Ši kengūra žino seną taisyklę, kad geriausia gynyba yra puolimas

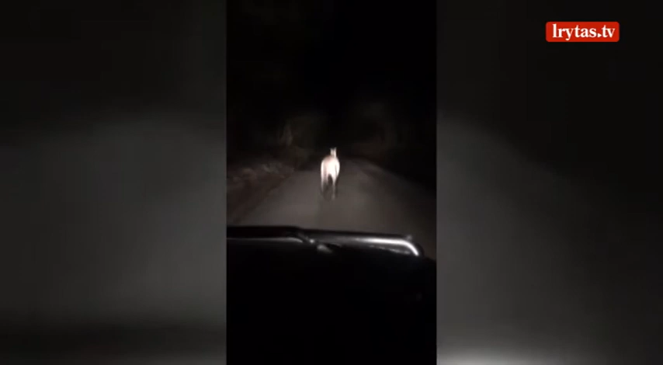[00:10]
tačiau po kurio laiko sustojo ir sugalvojo geresnį planą – atakuoti automobilį. Kai prašė vaizdo medžiagos autorius, jis paskui kengūrą važiavo apie kilometrą, o po trumpų grumtynius automobilių kengūrą pasišalino.